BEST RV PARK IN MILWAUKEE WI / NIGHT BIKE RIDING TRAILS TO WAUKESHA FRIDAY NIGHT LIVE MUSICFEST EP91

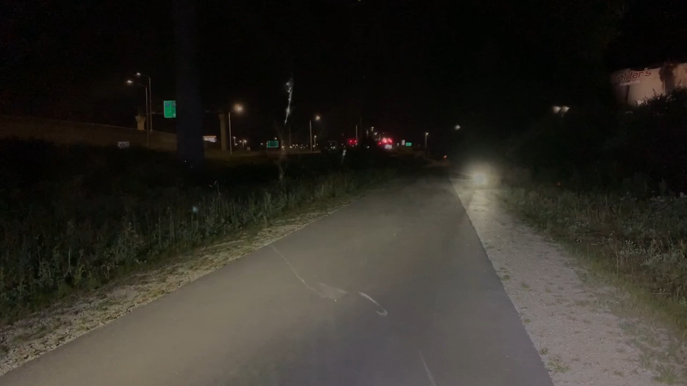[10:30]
Man, that's a bright light. How's your midnight ride? Good. Yeah.